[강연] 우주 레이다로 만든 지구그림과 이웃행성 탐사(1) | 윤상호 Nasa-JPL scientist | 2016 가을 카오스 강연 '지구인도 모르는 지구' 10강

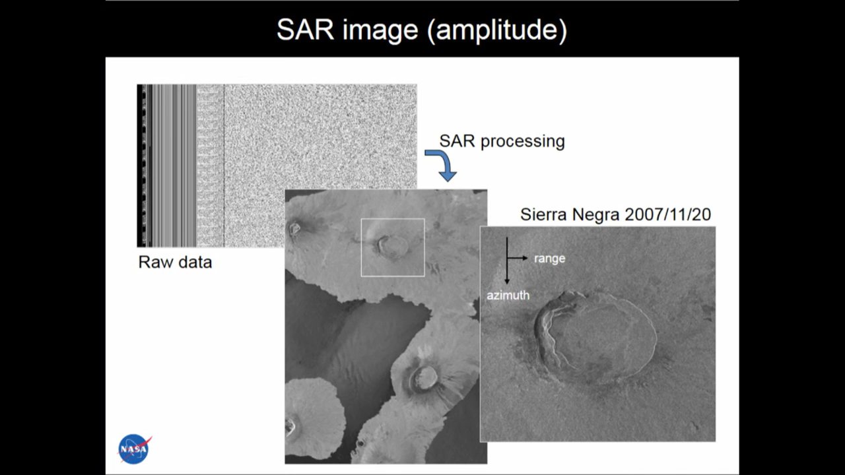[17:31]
시어라네그라고요 그래서 이 부분을 확대하면 이런 모양으로 레이더 이미지에 이건 앰플리투드에요 나중에 다시 설명드리겠지만 레이더 영상의 한 예입니다 자 그러면 레이더로